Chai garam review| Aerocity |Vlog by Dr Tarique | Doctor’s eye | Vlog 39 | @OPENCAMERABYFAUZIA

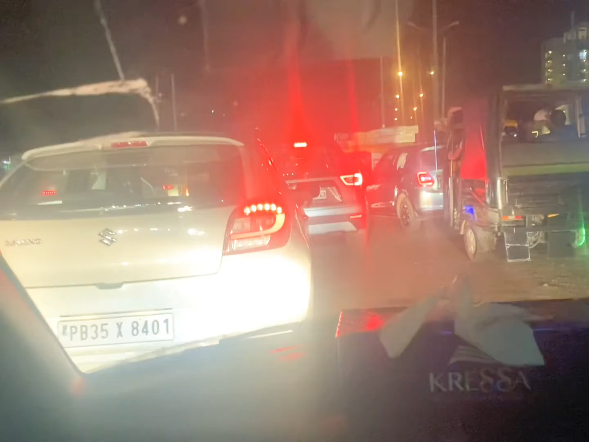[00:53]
चलो आगे का अपडेट करते हैं, देखते हैं यहाँ से कब से निकलते हैं। 15 मिनट तो हो गया, घर के बाहर निकल गए ही जाम है, हाईवे पे पता नहीं क्या होगा।
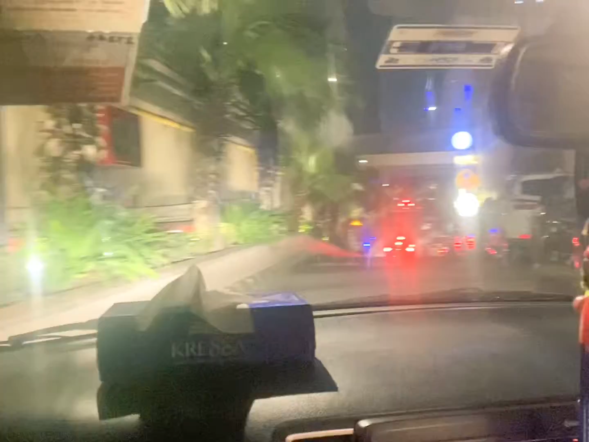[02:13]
इसकी जो पार्किंग है ना, वो पार्किंग थोड़ी ट्रिपी सी है। आप देखोगे पार्किंग, मेरे को तो सही लग रही है यार,